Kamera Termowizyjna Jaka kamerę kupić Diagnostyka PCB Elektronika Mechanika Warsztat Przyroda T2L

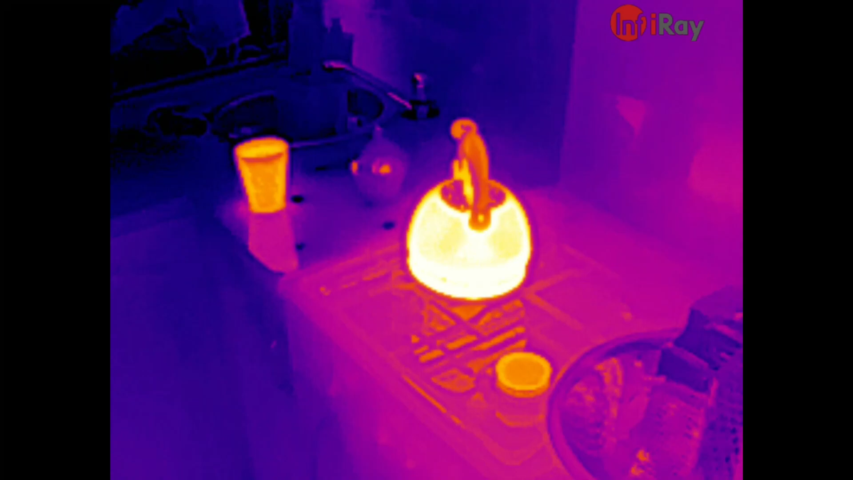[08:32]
napiszcie jaki macie model, czy jesteście z niej zadowoleni,
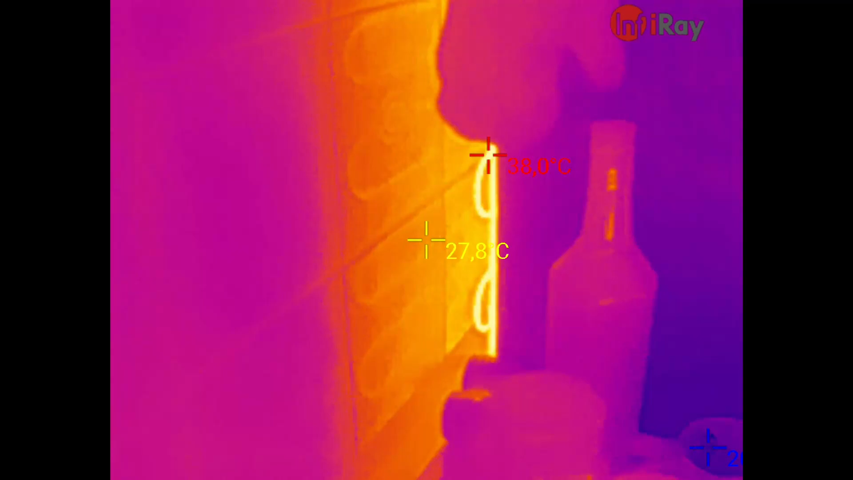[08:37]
ile kosztowała i jakie zastosowania dla tej kamery macie. No ta kolorystyka dobrze działa w nocy w lesie. Lepiej jest widać na tej kolorystyce.
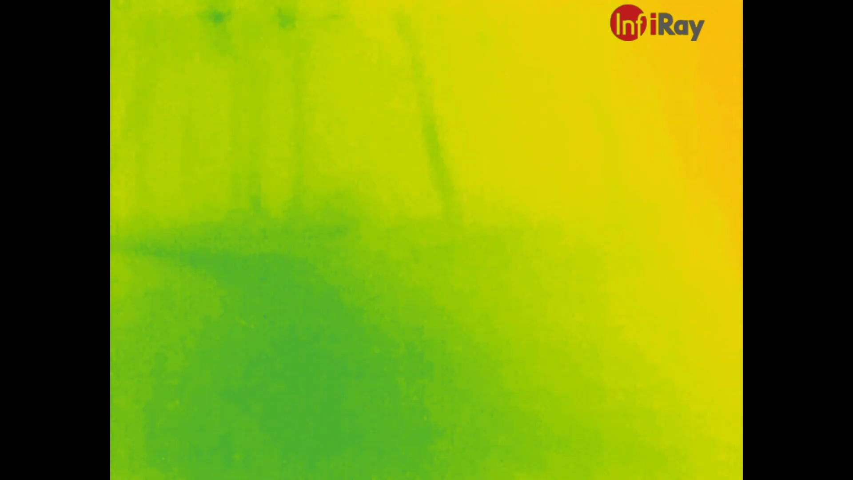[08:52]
To jest chyba to samo, tylko odwrócona.
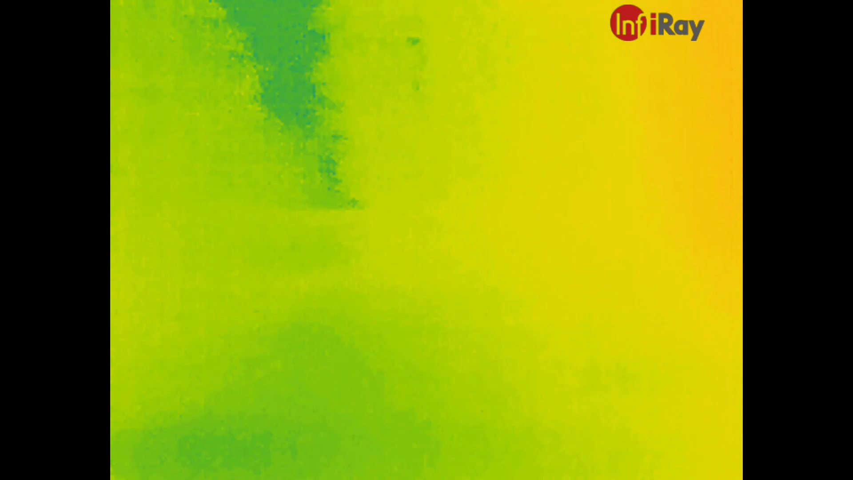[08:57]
O, jak to strasznie wygląda. I tutaj taki mały przerywnik był, ponieważ odkrywam właśnie zdolności kamery w ciemnym, nocnym lesie.
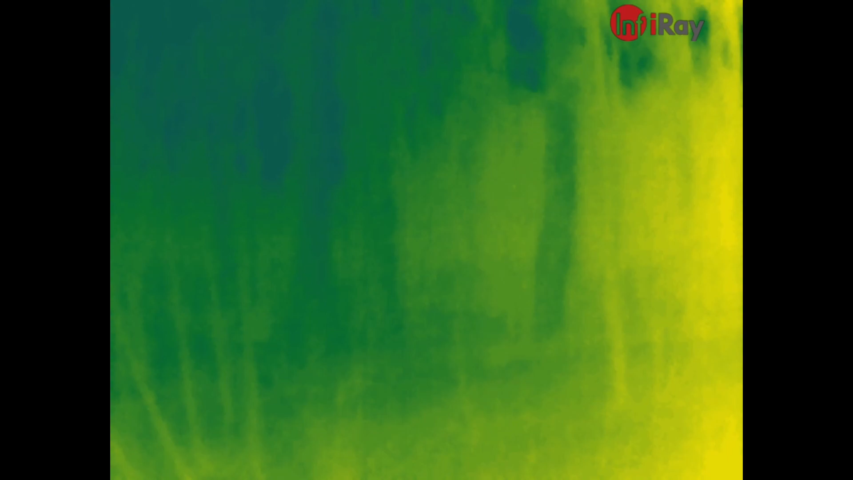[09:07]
Być może tego teraz na tym nagraniu nie widać,
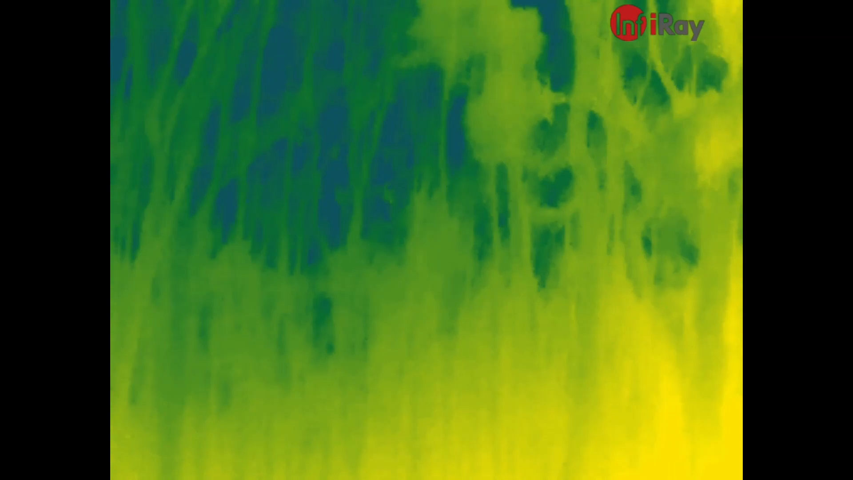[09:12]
ale na żywo na wyświetlaczu telefonu wystarczająco dobrze kontrastują te drzewa,
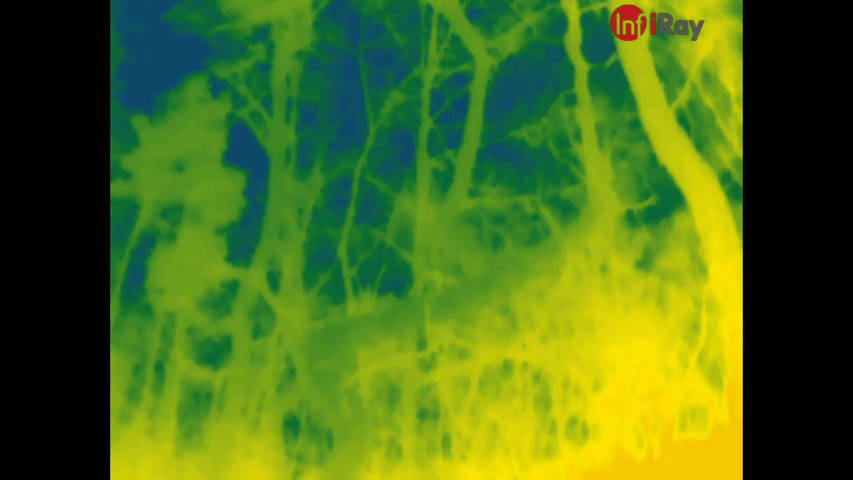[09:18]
zarośla ze sobą, żeby obserwować różne na przykład stworzenia w lesie. No, chyba mamy dziki. Nic nie ma.
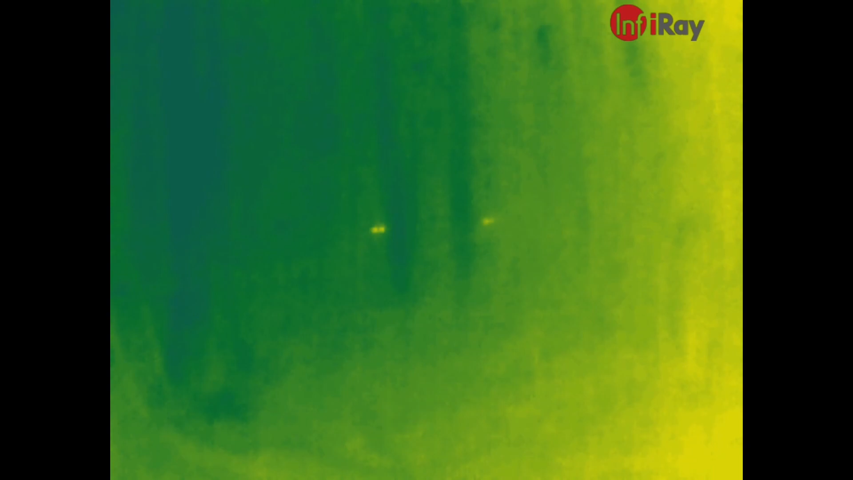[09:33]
Ale tam chyba mamy dwa dziki. No, to jakieś żywe zwierzątka. Tak przypuszczam, że to będą dziczki. Jest totalnie ciemno i gorą okiem nic nie widać. A tutaj ewidentnie widać, jak sobie harcują.
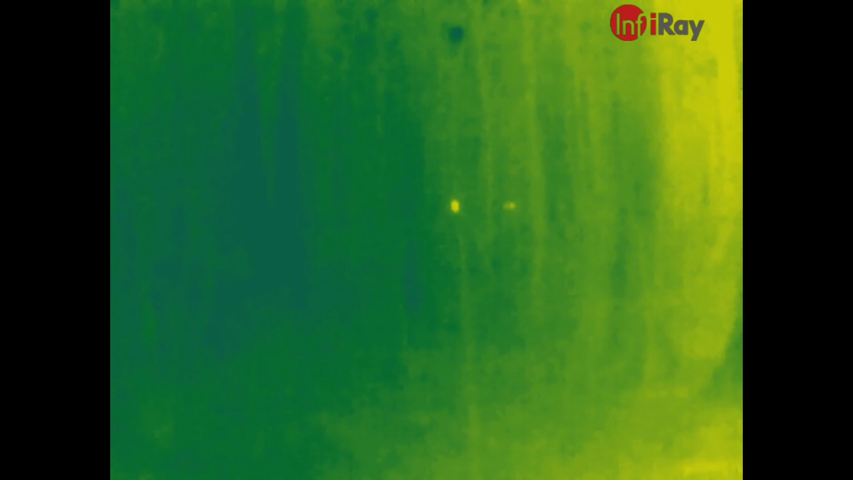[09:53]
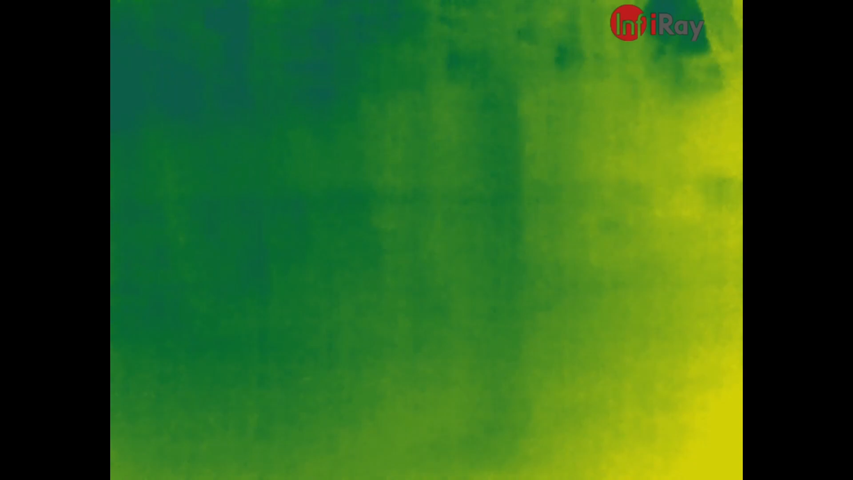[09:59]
No, to jest samochodzik.
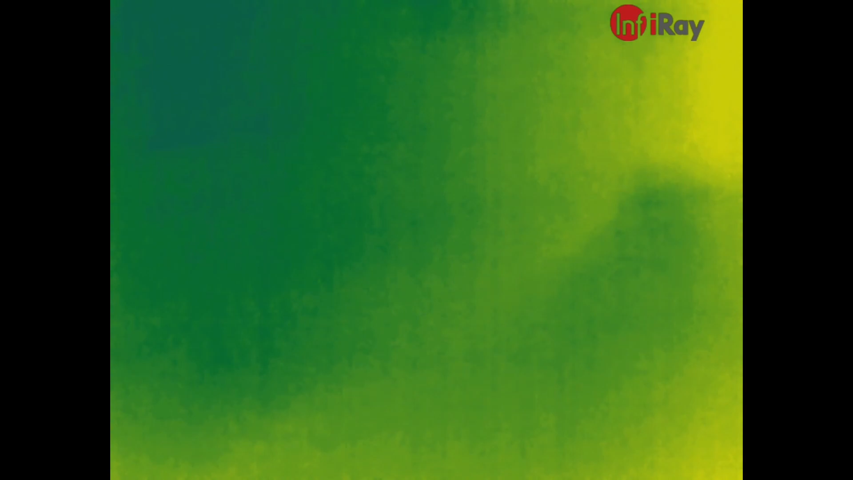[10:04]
Nawet cieplejsze koła miał niż resztę. A nasze dziczki co? Uciekły, tak? No nie ma, idziemy dalej. Więc, jak widzicie, kolejna fascynacja, tym razem przyrodą.
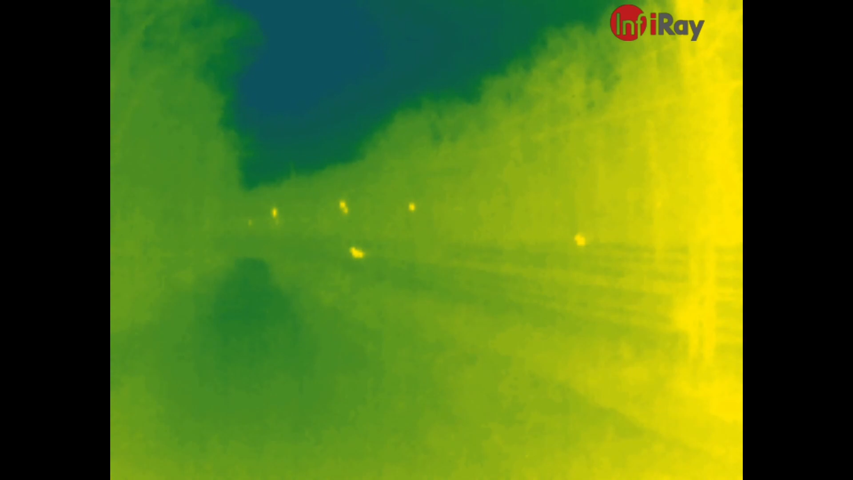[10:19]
Tutaj znowu w niedozwolonym miejscu zwierzyna, tym razem leśna, jakieś sarny czy jelenie przebiegają przez tory kolejowe. Prawdopodobnie bylibyśmy bez szans zobaczyć te zwierzęta, gdyby nie kamera termowizyjna.
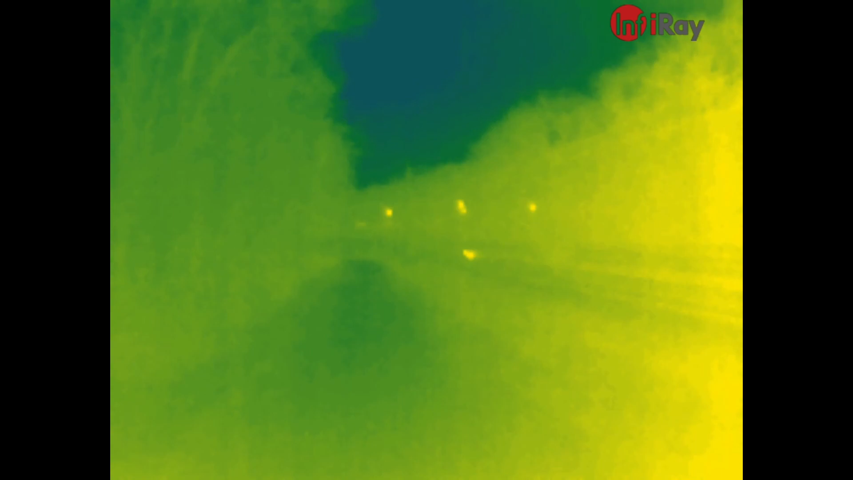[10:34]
No, ale oczywiście są miłośnicy techniki, którym bardziej spodoba się lokomotywa ciągnąca skład wagonów.
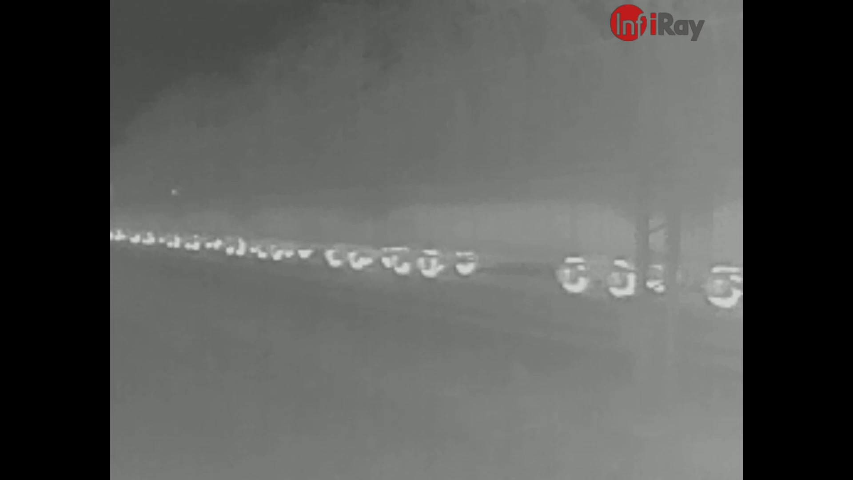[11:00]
że koła całego składu są dużo cieplejsze niż reszta. Wydawałoby się, że przecież tu nie ma żadnych oporów, bo te koła się toczą po szynach, a mimo to widać.
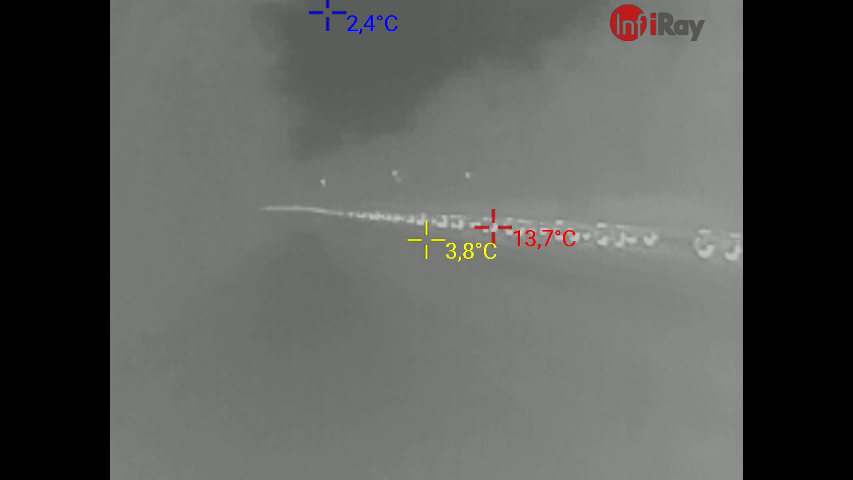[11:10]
On screen: max 13.7°C, min 2.4°C
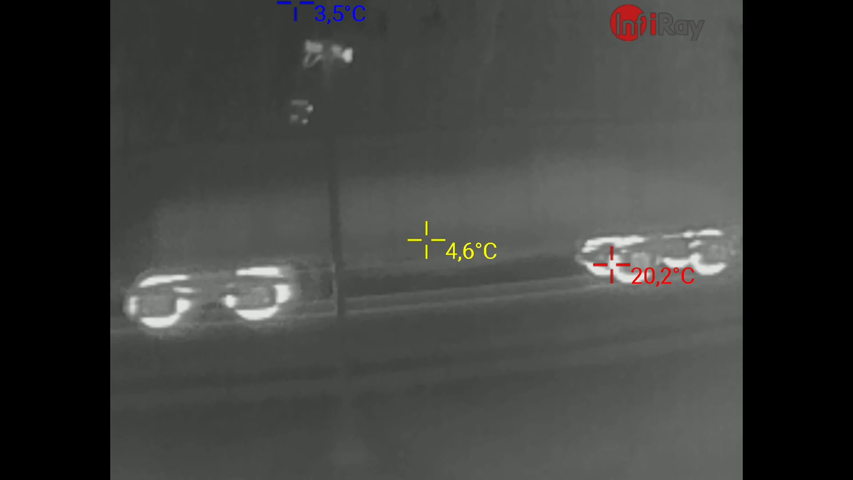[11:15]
Wystro oko dostrzeże też na słupie pracujące kamery, które kontrastują z otoczeniem.
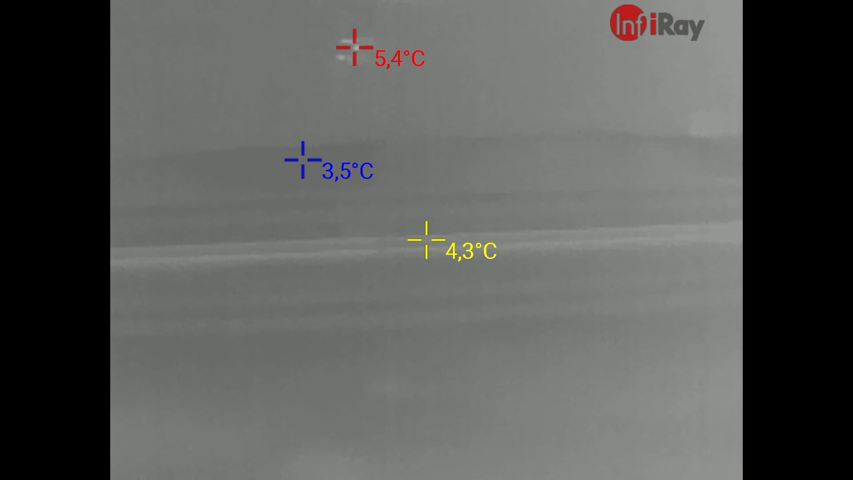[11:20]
No, teraz nawet widać, po których torach jechał, bo są znacznie cieplejsze niż pozostałe.